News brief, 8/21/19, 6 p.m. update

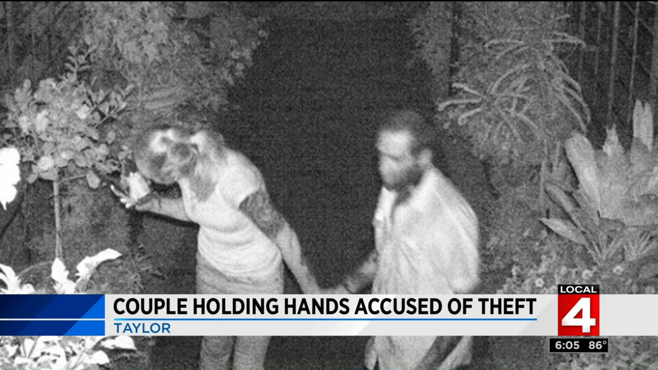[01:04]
The Taylor Conservatory and Botanical Garden is looking for the two people seen holding hands in these surveillance pictures. The non-profits as the two stole from the conservatory and destroyed some of the property. They are looking to question them and are asking you to give them a call if you know who they are.